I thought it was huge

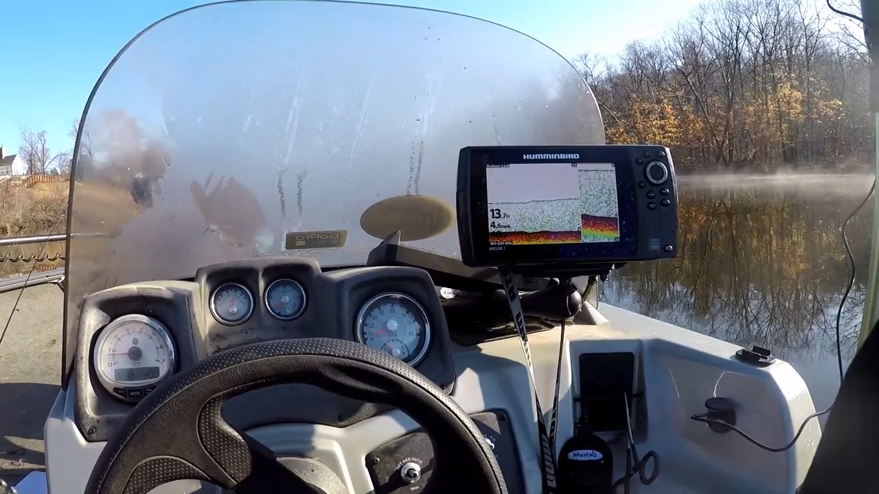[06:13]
Right up here, we've got one of the bigger holes on an outside bend. And we pulled a 42 pounder out of here last year. It's probably midsummer, so the fish are already moved to deeper holes. But I'm hoping that I can catch a part where the sun's coming down and warming the water up. So we're already at 48 degrees. It was 47 degrees where we were before. So now we're just looking. I got bottom lock on, trying to see if I mark anything on the bottom.
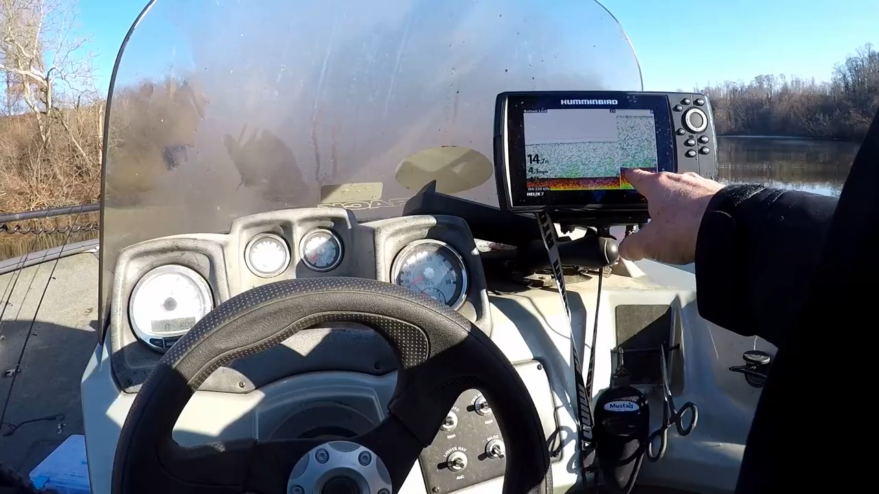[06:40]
Maybe there might be a fish right there. Yep, there's two little fish, nothing big.